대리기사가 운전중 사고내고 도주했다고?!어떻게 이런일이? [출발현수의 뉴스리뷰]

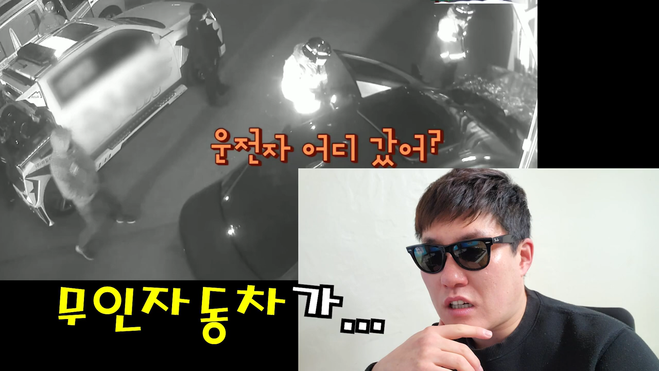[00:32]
아니 요즘에 무인자동차가 보급되고 있다는 얘기는 들었지만 야 여기까지는 정말 그 여름의 호러 영화 예고편이라고 해도 전혀 이상하지 않습니다. 계속 보겠습니다.
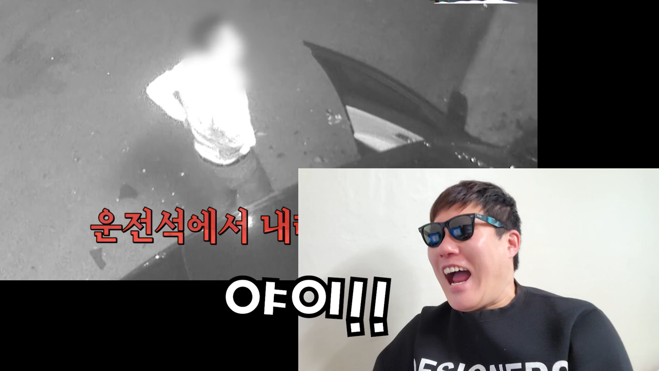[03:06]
야, 이 새끼야! 아니, 지가 사고 내고 갑자기 뒷좌석으로 가는 그 클라스. 마치 본인이 운전 기사였는데 회장님이 된 것 마냥 바로 뒷좌석 가가지고 편안하게 앉아 있는 저 클라스. 와, 기가 막힌다. 야, 뭐야 이게?
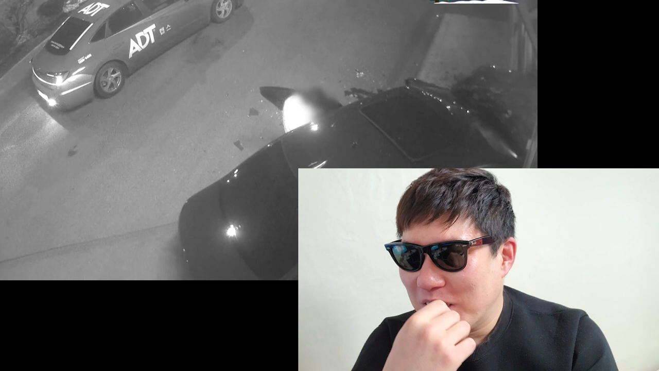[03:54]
아니 지금 뻔히 보고 있는데 슬그머니 뒤로 가시네. 영화 타짜에 밑장 빼기가 있었다면 차량 좌석 빼기, 그것도 뻔히 보고 있는데.